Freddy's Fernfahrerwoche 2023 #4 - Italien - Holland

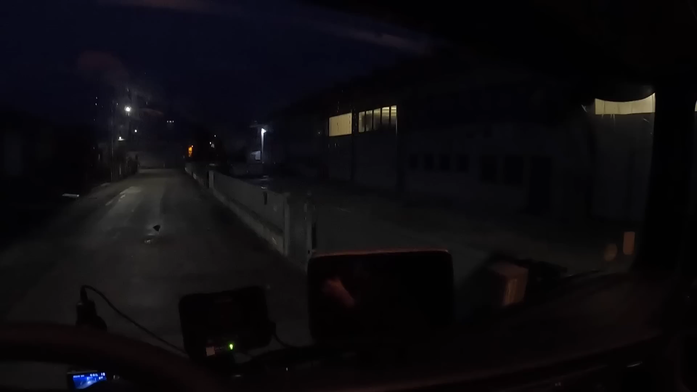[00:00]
7 Uhr am Dienstagmorgen, der hat mir ja gestern auf dem Lieferschein gezeigt, dass sie von 6 bis 11 Uhr da sind.
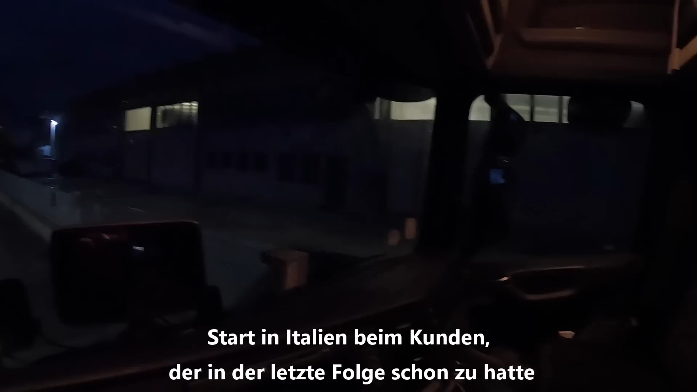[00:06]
Dann dachte ich, naja, wenn ich um 7 komme, da wird es passen, aber es ist einfach niemand da.
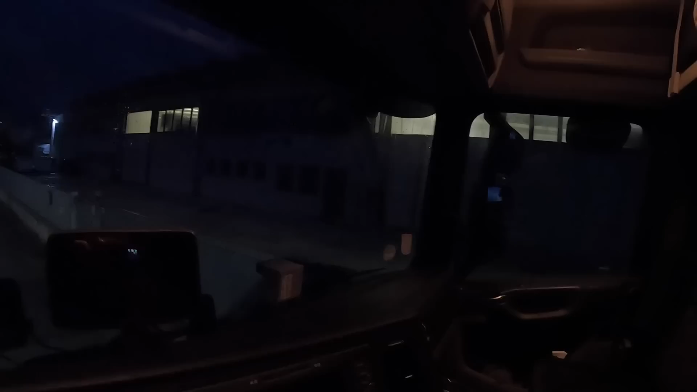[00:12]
Ja. Und dann sagt er noch Domani, Domani und zeigt auf die Uhrzeit 6 bis 11 und ich dachte, ja gut, okay, komme ich halt morgen um 7. Aber ihr seht, alles dunkel. Gut, in der Halle ist Licht, aber es kommt halt keiner raus.